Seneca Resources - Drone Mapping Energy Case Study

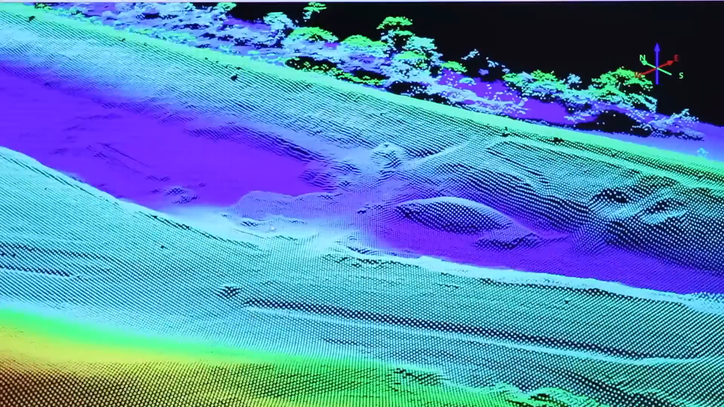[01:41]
The drone would go out and do all his work for him and points that the drone collects are all geo-referenced so they know where they're at in the world.